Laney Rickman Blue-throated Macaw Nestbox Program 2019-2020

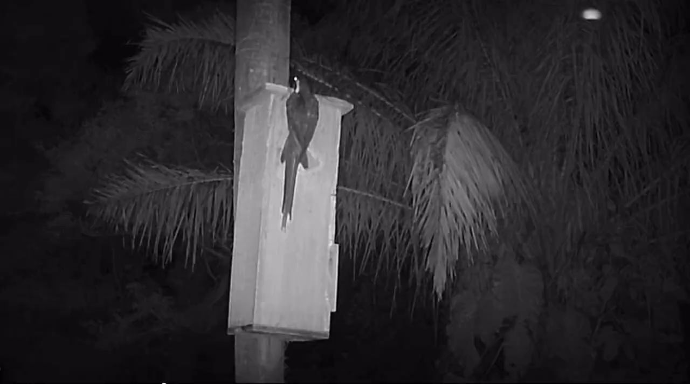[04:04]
When the chicks are very small, one individual stays with them around the clock,
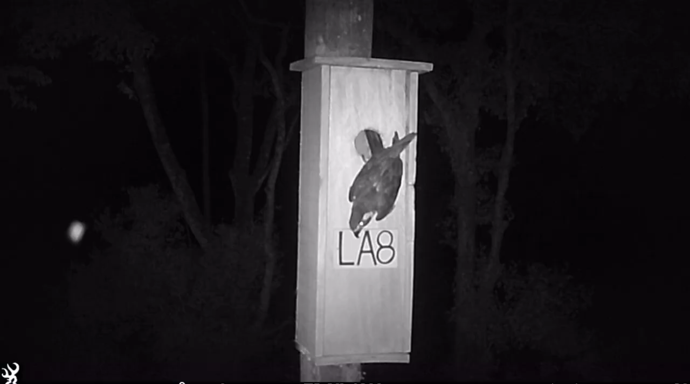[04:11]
including sleeping with the chicks in the nest box at night.